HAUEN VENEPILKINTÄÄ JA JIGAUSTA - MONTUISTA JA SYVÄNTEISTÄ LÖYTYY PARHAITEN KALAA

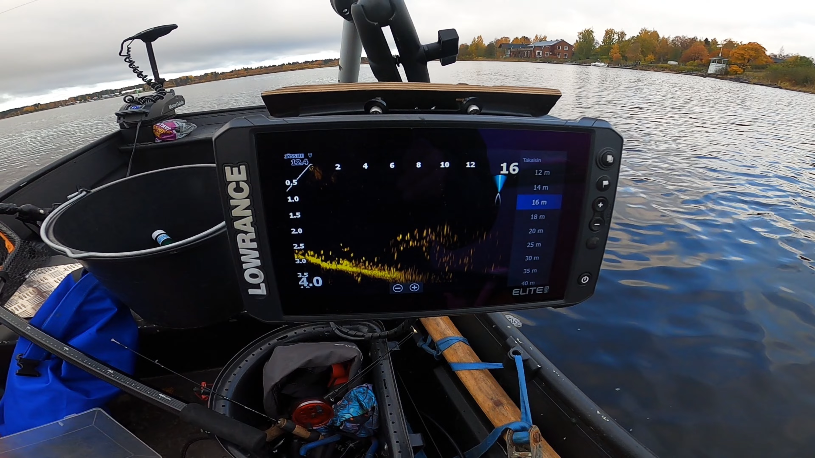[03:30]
Sieltä näkyy, että kyllä siinä kaloja on. Tuossa on tuo punainen väylämerkki ja tässä me ollaan risteuksen.
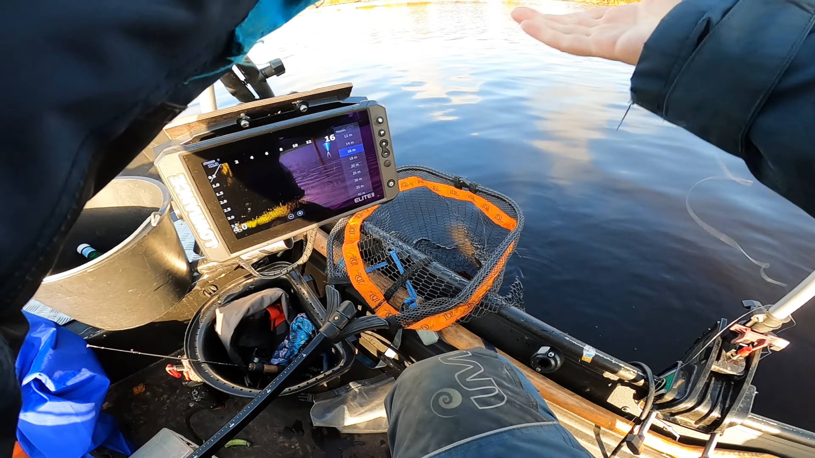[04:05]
Tuleeko sieltä hauki? Katso. Mitä ihmettä? Salakkaparvesta hauki.